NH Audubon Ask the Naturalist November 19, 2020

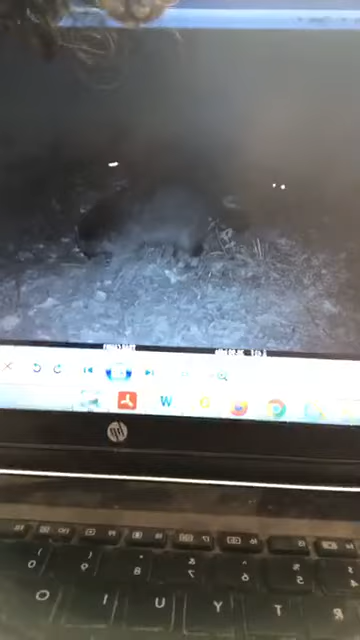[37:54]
with their glowing eyes in some cases a little band of young raccoons this is back in september or early october a porcupine walking through in broad daylight we've had striped skunk of course still on the move yeah
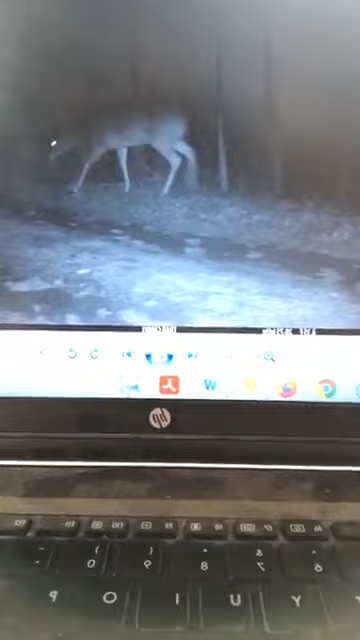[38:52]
of gray fox which is beautiful animal of course white tail deer which have regular trails so